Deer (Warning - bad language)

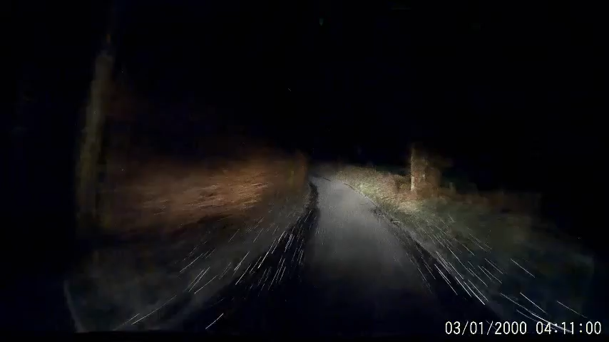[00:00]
There's Bambi up there. There you go, there's a group of Bambi. Fuck me, there's loads of them. They're over there as well. Come on kids, out one way. There's a load over there as well, so... Hang on, where's my phone?